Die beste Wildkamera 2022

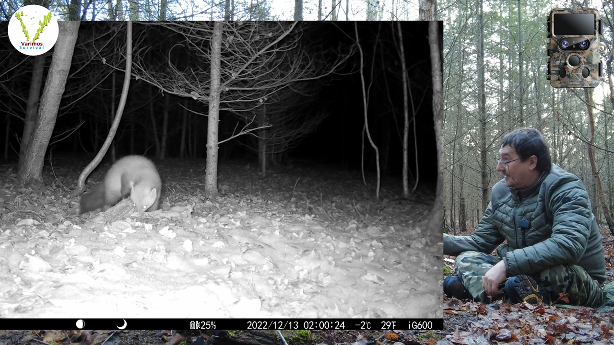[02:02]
des weiteren hat sie natürlich bewegungsmeldung einmal zur seite links und rechts und einmal geradeaus bis zu 30 meter funktioniert tadellos es ist eine tolle kamera ich kann sie abschließen an der